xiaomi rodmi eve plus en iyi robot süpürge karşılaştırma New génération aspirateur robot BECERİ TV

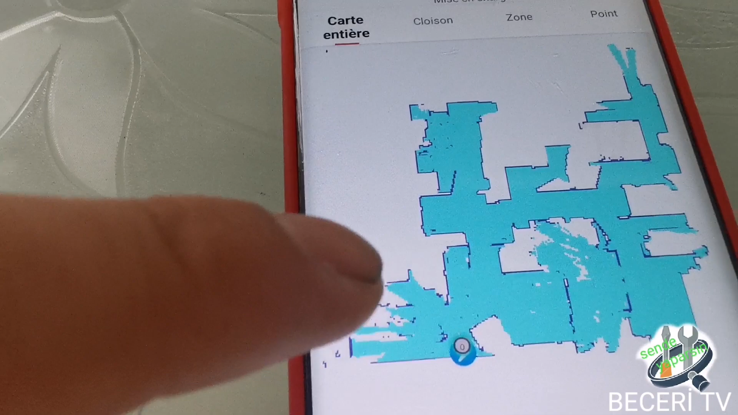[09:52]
Şurası salon kısmı. Buradan eğer istersek zon olarak seçip istediğimiz zonu
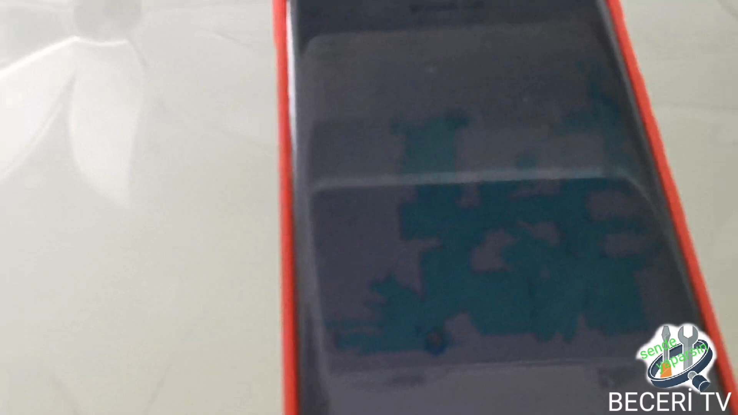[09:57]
süpürtebiliyoruz. Sadece tek bölgeyi süpürtebiliyoruz.
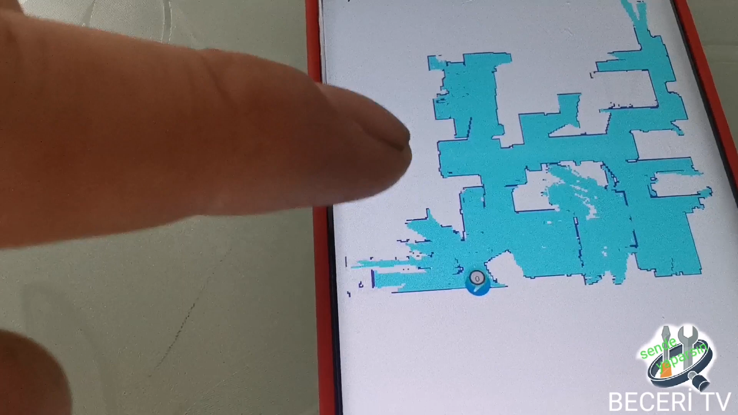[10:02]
Yani salonun olduğu kısmı ya da mutfak kısmını ya da odaları direkt oraya gidip orayı süpürüyor.
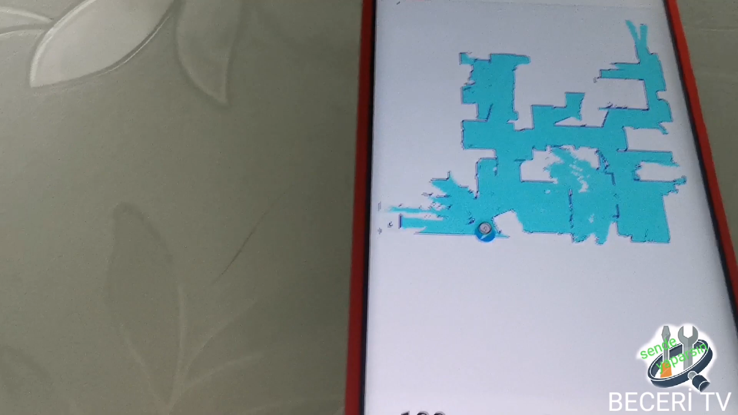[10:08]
Onun haricinde ne yapabiliyoruz? Temizleme özelliklerini ayarlayabiliyoruz.